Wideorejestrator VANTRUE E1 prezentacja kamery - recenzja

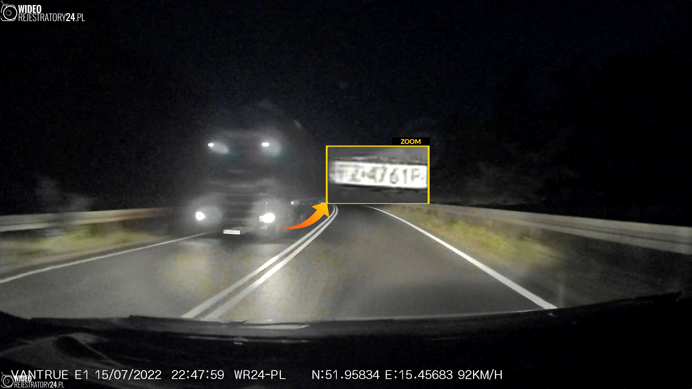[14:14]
Warto tutaj pamiętać, że nie można tutaj mówić o pewnej 100% pewności, jeśli chodzi o odczyt tablic rejestracyjnych w nocy. Tutaj takich kamer jeszcze nie ma, być może nigdy na rynku nie będzie, które zagwarantują nam, że zawsze każda tablica będzie łatwa do rozpoznania i czytelna. Natomiast w przypadku tego urządzenia, kiedy światła jest mało, wypada ono znakomicie. Także Vantru E1 i czytelność tablic w nocy, bardzo wysoki poziom.
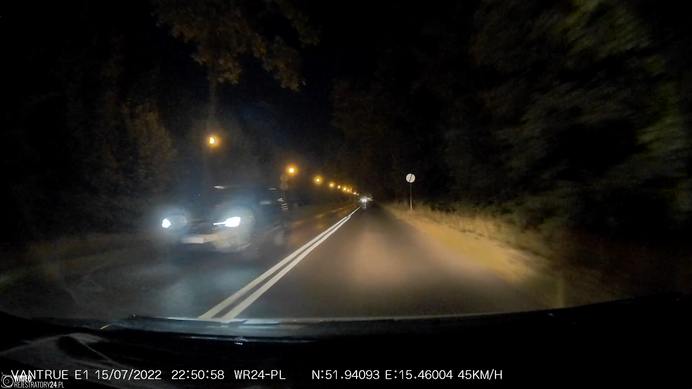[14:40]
Gorzej troszkę wypada to, jeśli chodzi o włączony tryb HDR i czytelność tablic w dzień. Natomiast